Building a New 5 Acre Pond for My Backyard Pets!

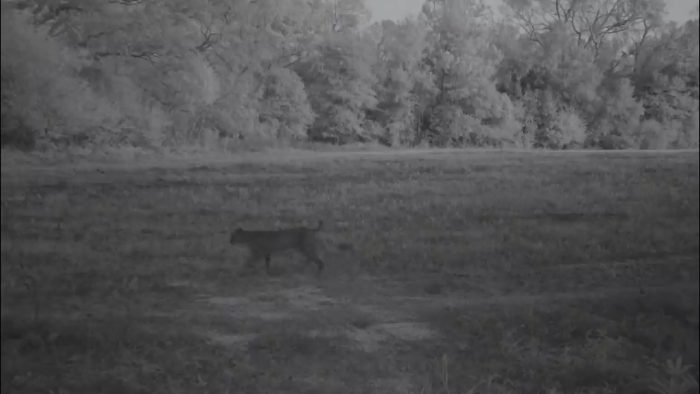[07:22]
also confirmed we do have a bobcat we were curious about some pictures in one of the last videos if it was a house cat or a bobcat but it does have a little bit of a tail which is kind of weird but guys this place is loaded with
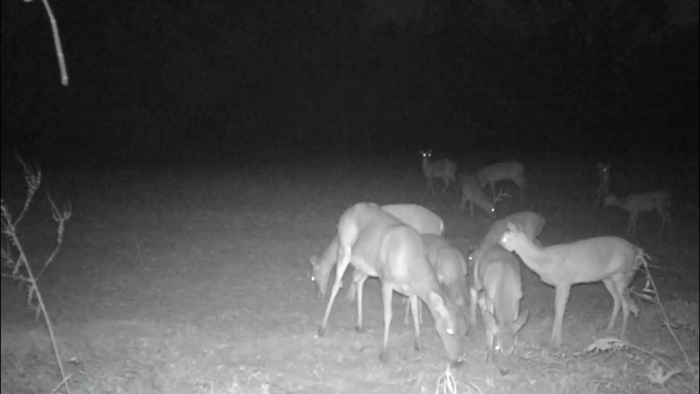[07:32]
deer it is nothing to see 15 or 20 deer out here a lot of different bucks for you hunters if you ever want to attract deer plant a peanut field it'll definitely bring them in from all over and
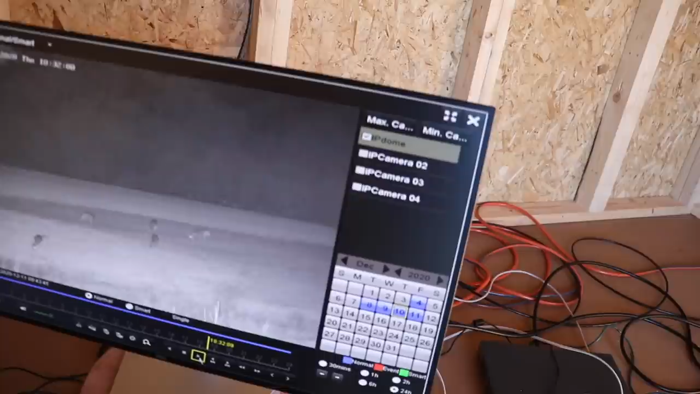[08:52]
check this out so this is the camera we just got installed and this is the night vision
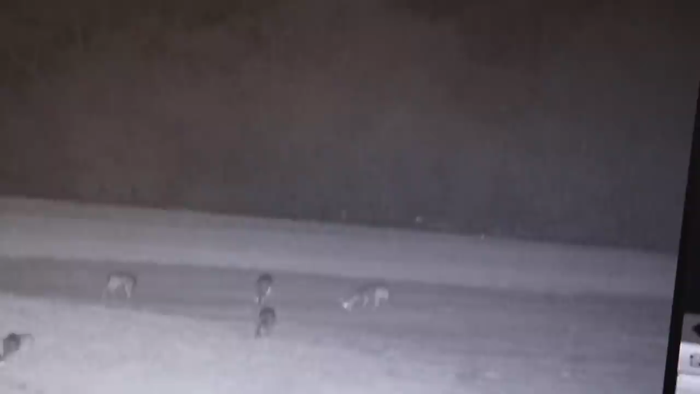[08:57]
look at some of the deer out on the farm so really cool that you can scan the
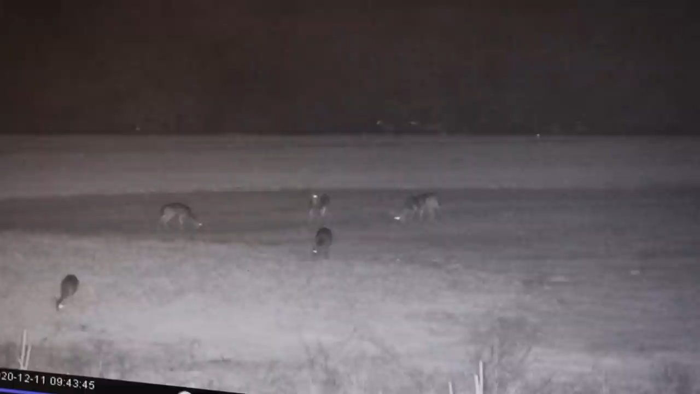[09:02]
whole property watch all the wildlife but most importantly watch the entire pond build process from an aerial view so this camera's night vision really is crazy but i love sitting here watching all of the different wild game that come out on the farm and then you got hakuna and matata out here just running around like crazy they're literally out here every single day
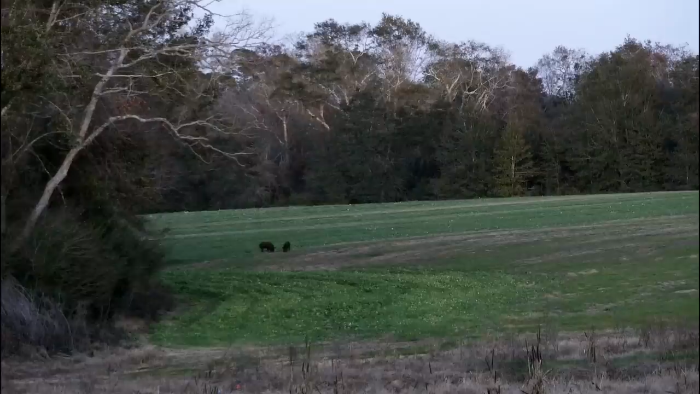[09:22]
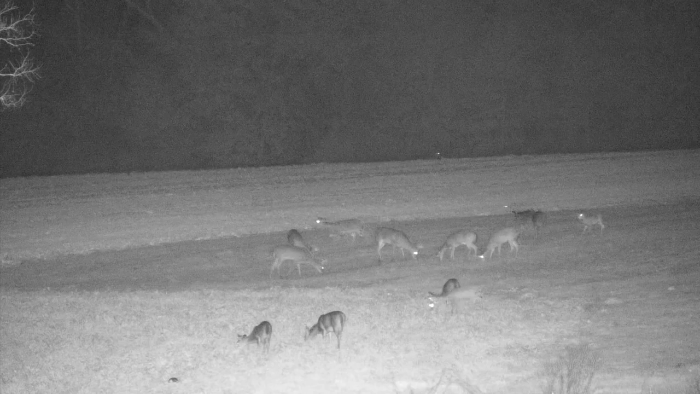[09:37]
and some more shots of the big herds of deer that come through the area all right we can't have one of these videos without showing moby so it's time to let the big dog eat